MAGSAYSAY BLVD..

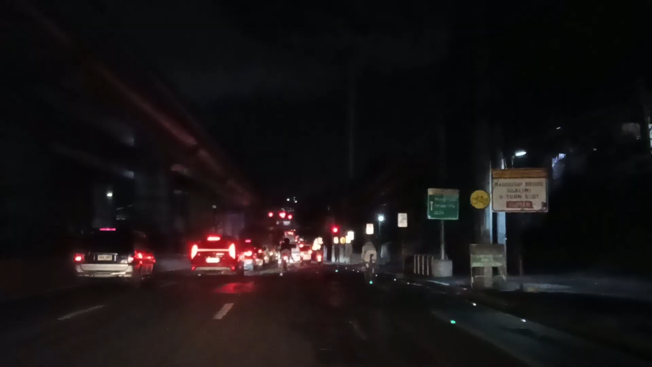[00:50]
Labasan ng mga truck ngayon dahil 11pm na po. Ngayon kasabay po natin ang mga malalaking truck. Mga trailer.
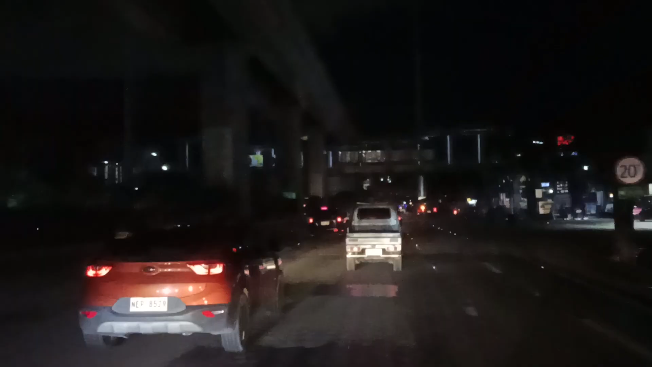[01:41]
Pero hindi natin masabi ang ating biyahe kung ilang oras ilang minuto natin takbuhin itong airport simula dito sa ating pinanggalingan sa my altura public market. At ito po ay tatawid tayo dito sa
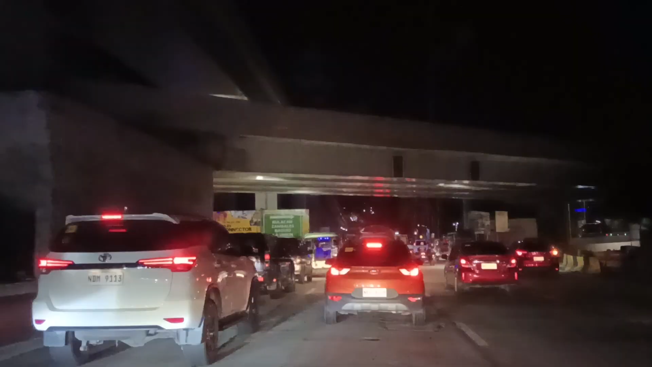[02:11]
dating release ng PNR at ito pong dito ay merong akyata ng NLEX connector.
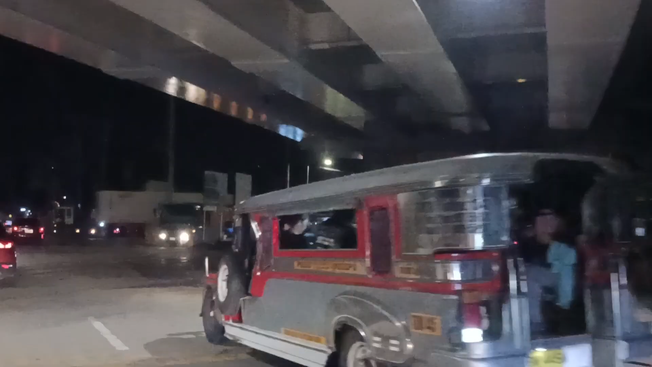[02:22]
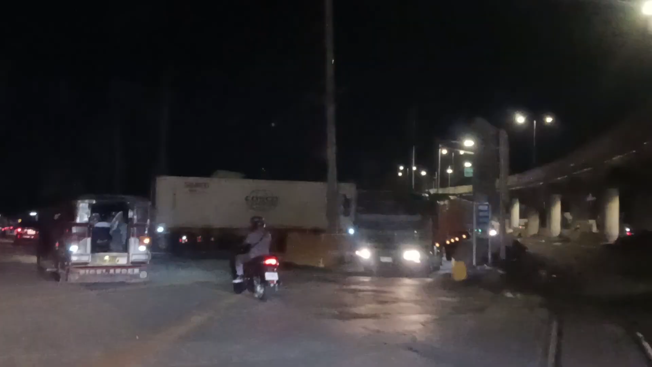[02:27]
Ito naman pong nandito sa kapila ay yung mga bumababa galing ng NLEX.
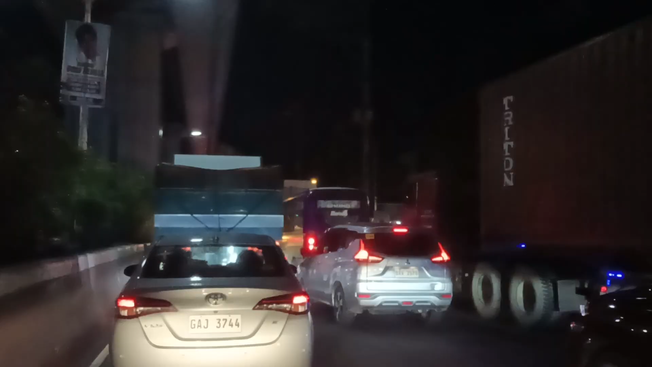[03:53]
11 ng gabi sa lukuyan po natin binabaybay itong magsaysay boulevard, paparating na po tayo dito sa may Purisa LRT station itong kalsadang ito ay
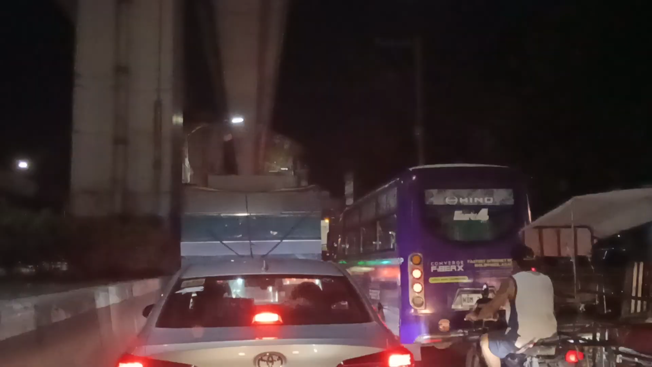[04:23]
ito na rin po ang papunta ng Divisoria at papunta ng Recto
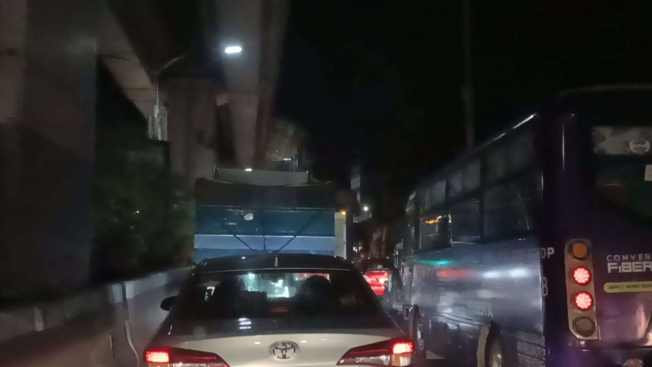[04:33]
gabi na po ngayon at matraffic
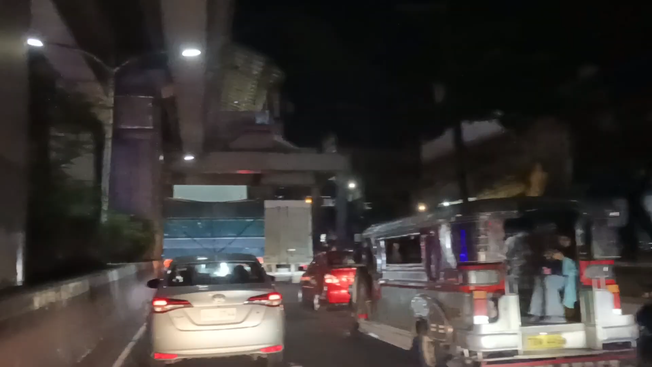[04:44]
pa din dahil kasabayan po natin ang mga malalaking track dito na po ang Purisa station
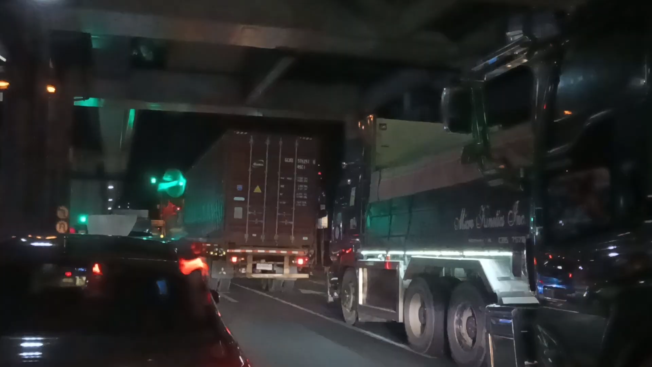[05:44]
at dahil tayo po ay papunta ng Naya Terminal 3 dito po tayo dadaan sa magsaysay boulevard at dadaan po tayo ng Mabini Bridge
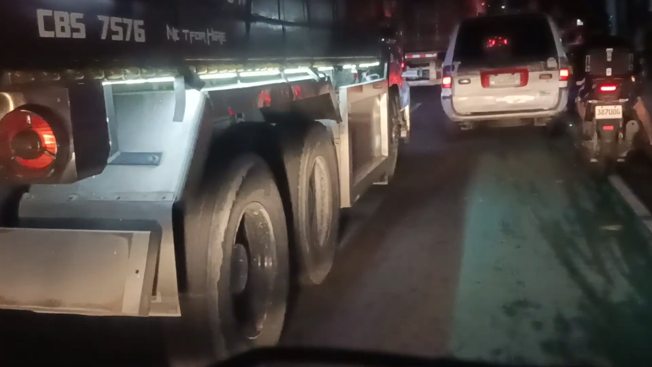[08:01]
siya po ay bumigit-git sa ating sa ating gusto ko po sa umabanti dyan sa likod ng isang kotse na yan kaya lang po ay baka delikado tayo dahil mayroon tayong katabing malaking truck dyan hindi ko lang malaman kung kakanan ba siya o diretsyo siya kaya ibabakanti po natin ang ating harapan ngayon
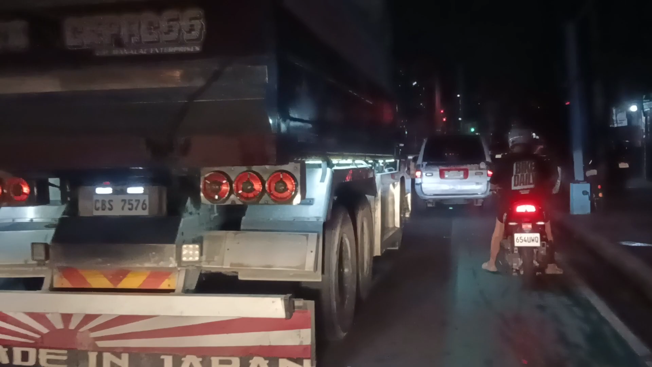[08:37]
ayan na po mga kaibigan pinagitnaan niya po mga kaibigan ang linya ng kalsada
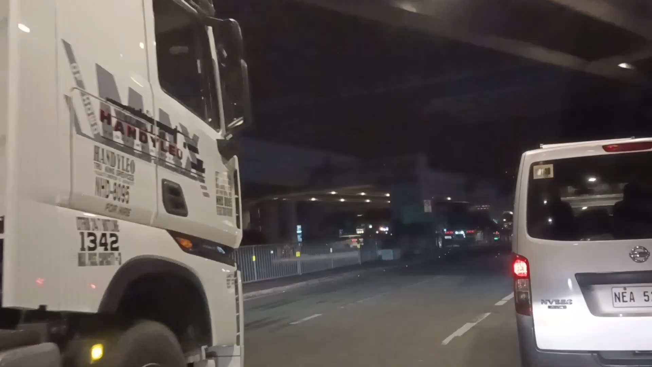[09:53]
tayo po ngayon ay paparating na sa oh come on men ang bilis naman ang traffic light
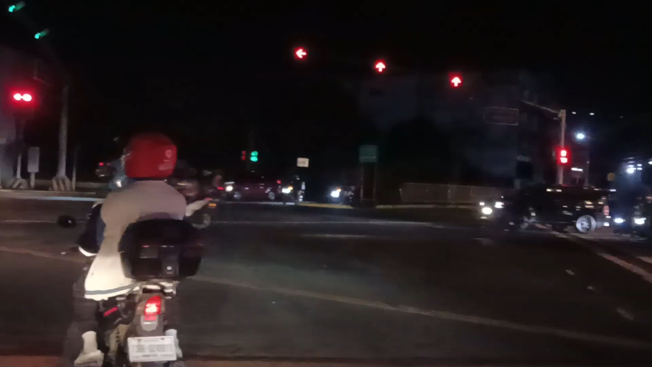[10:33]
yan po yan po mga sasakyan na yan galing po yan ng lacson avenue